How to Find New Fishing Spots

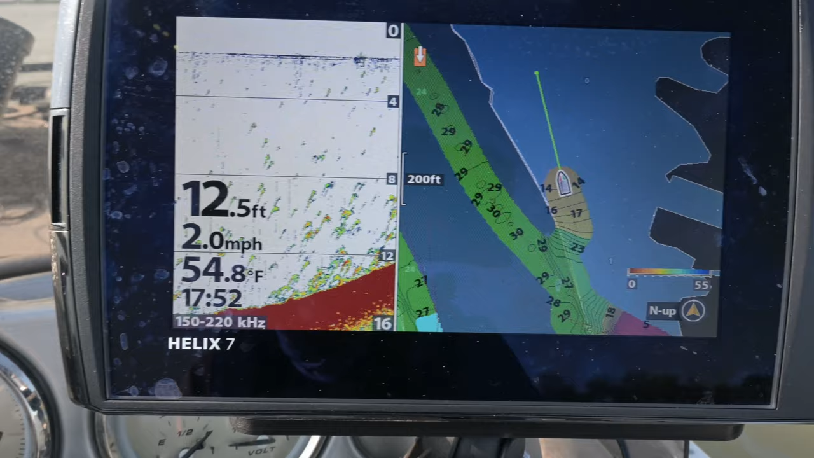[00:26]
On screen: depth 12.5 ft, water 54.8°F, speed 2.0 mph
How are you supposed to scout when you just get out of the ramp and you see that? So, what do we do?
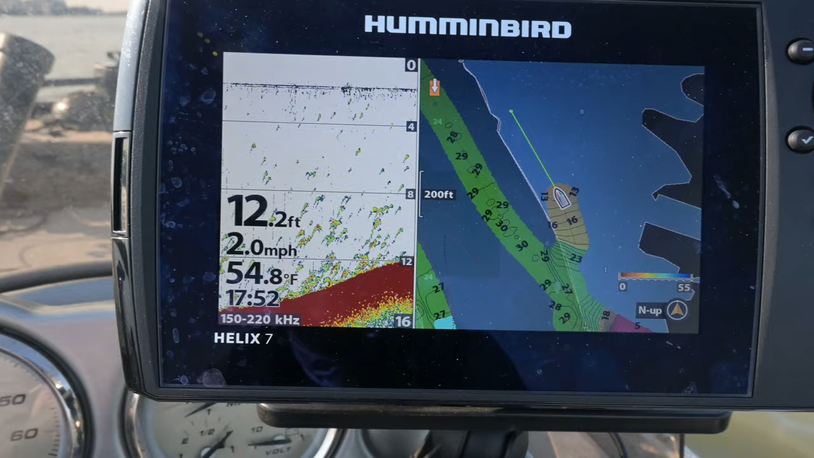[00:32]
On screen: depth 12.2 ft, water 54.8°F, speed 2.0 mph
I think I get a lure wet
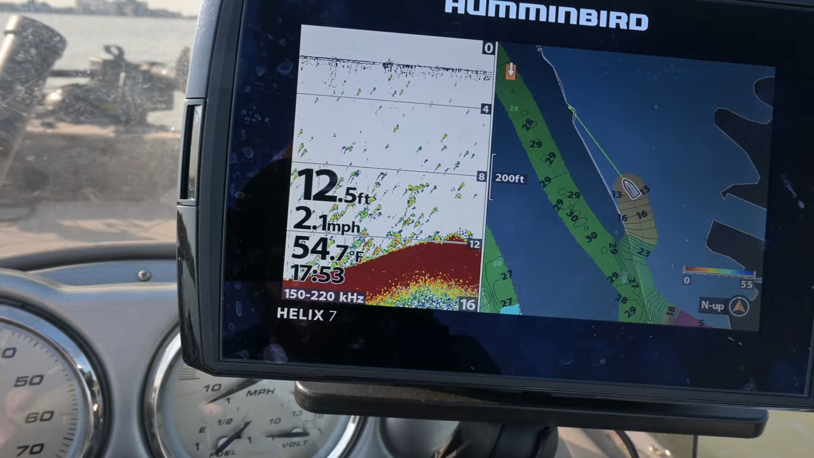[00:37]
On screen: depth 12.5 ft, water 54.7°F, speed 2.1 mph
and we see if we can't convince any of those to bite.
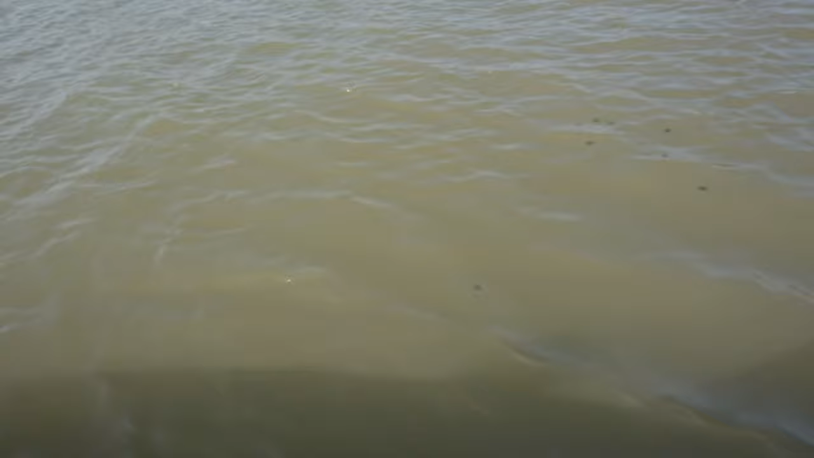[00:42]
The water is the color of chocolate milk, so I have my doubts.
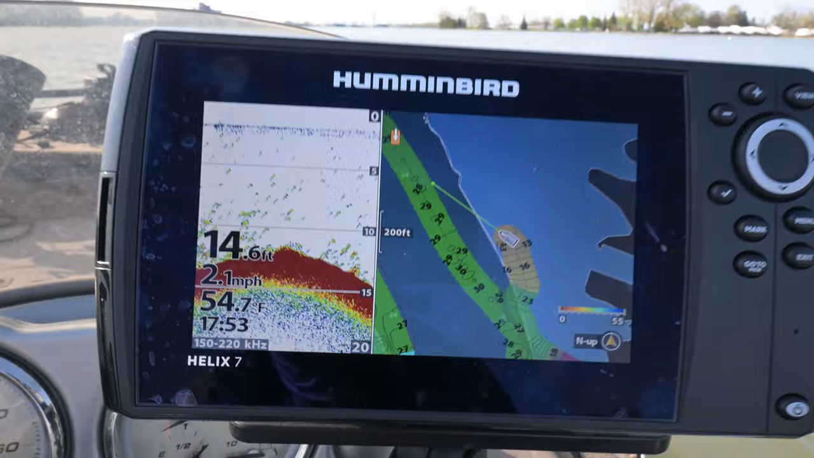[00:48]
On screen: depth 14.6 ft, water 54.7°F, speed 2.1 mph
But how can you not try?
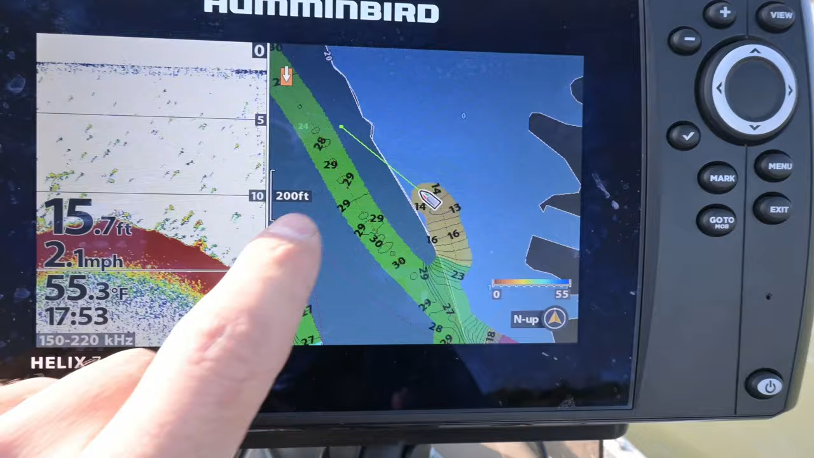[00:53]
On screen: depth 15.7 ft, water 55.3°F, speed 2.1 mph
Look at them all, just hanging in right around our drop-off. It would be irresponsible not to give that a go.
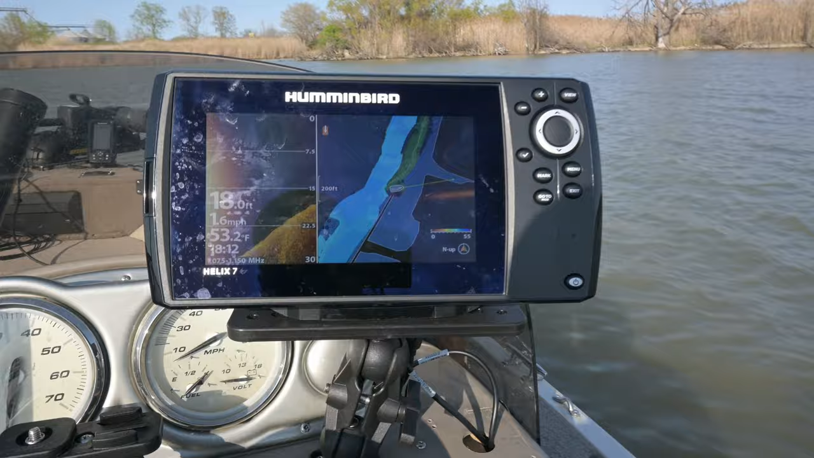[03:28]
On screen: water 53.2°F, speed 1.6 mph
I'm making a chart right now.
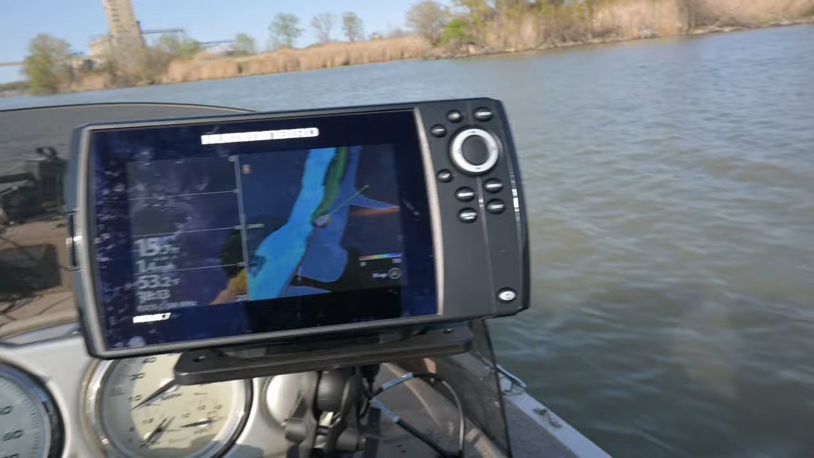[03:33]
My system has a capability to auto chart, which is real nice, and I'm just watching the drop off to see how steep it is and where all it's at,
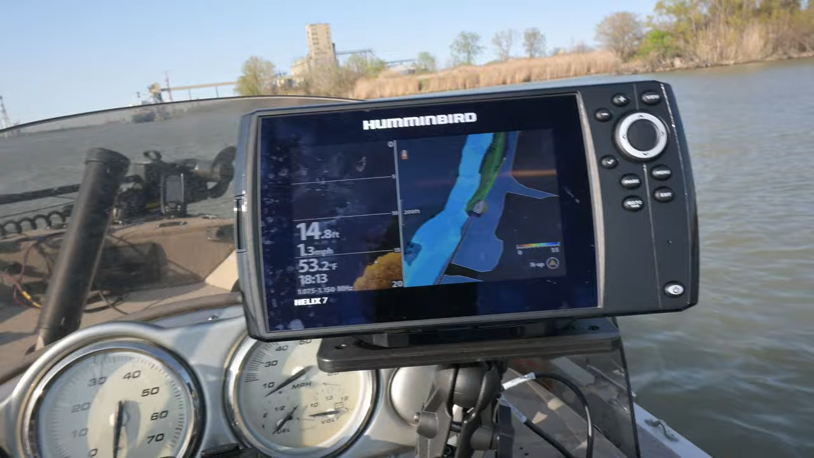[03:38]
On screen: depth 14.8 ft, water 53.2°F, speed 1.3 mph
kind of looking at the shoreline, looking for access out onto the water.
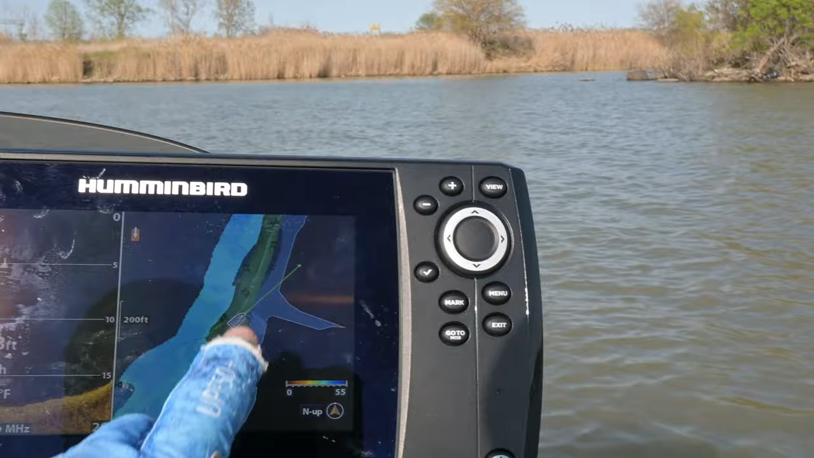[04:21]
You can see where it's yellow right there. What I don't want to do is find any rocks.
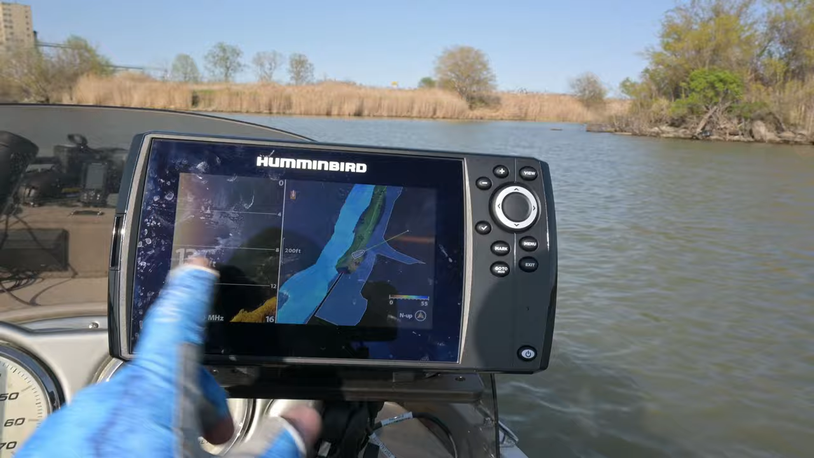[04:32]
Now, I'm in my down imaging, which is looking at a narrow beam right underneath the boat.
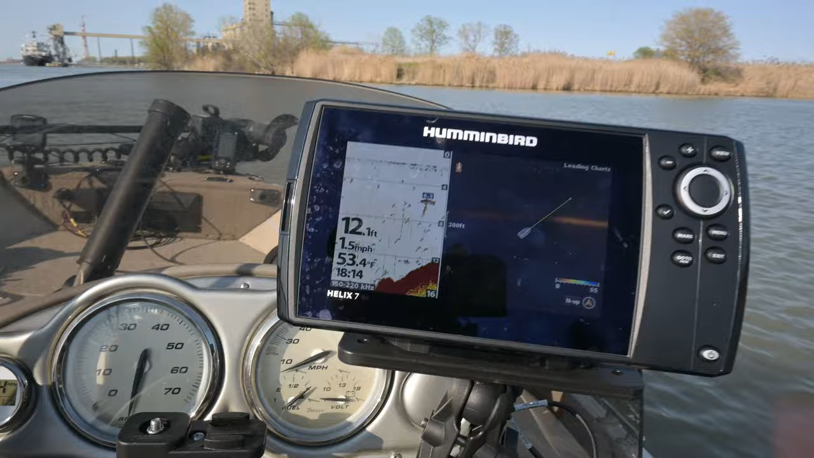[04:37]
On screen: depth 12.1 ft, water 53.4°F, speed 1.5 mph
If I go back, you see I got a lot of bait fish in this area,
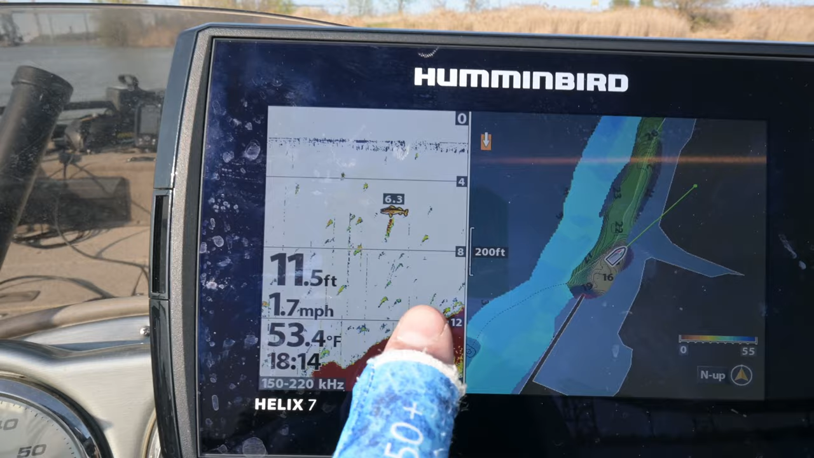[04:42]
On screen: depth 11.5 ft, water 53.4°F, speed 1.7 mph
which is, that's fantastic for a potential night walleye spot.
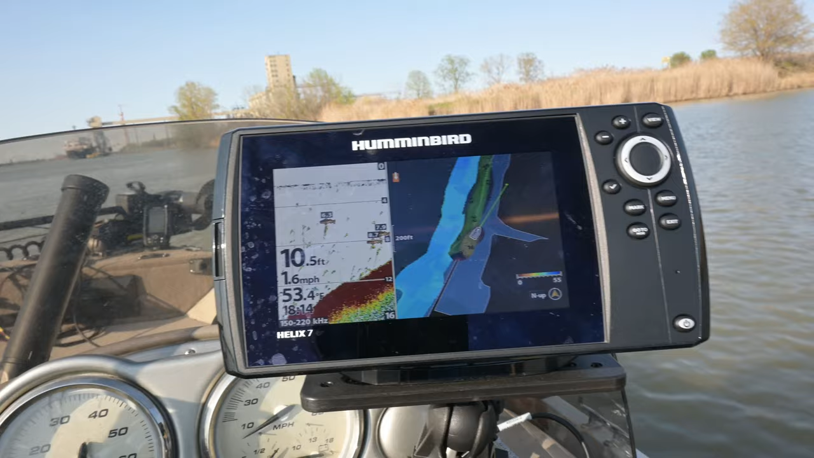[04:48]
On screen: depth 10.5 ft, water 53.4°F, speed 1.6 mph
With the color of the water, I don't think I'm going to throw out any casts right now.